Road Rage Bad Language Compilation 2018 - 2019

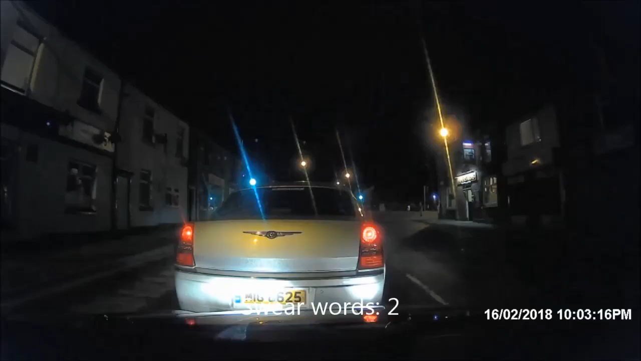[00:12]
F***ing knobhead, you f***ing dickhead, f*** me,
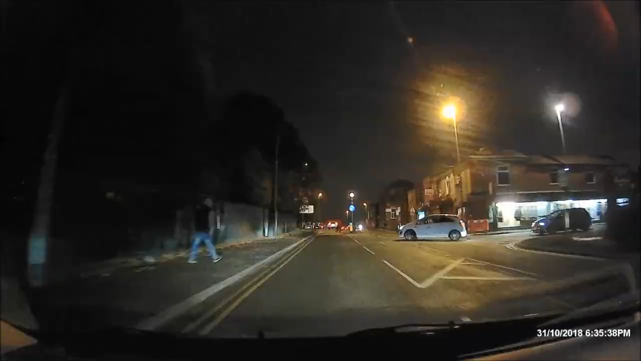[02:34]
f***ing knob, you f***ing knob haber, what are you doing, you bellend, f***ing junction, b***ing, say back a bellend, you f***ing bellend,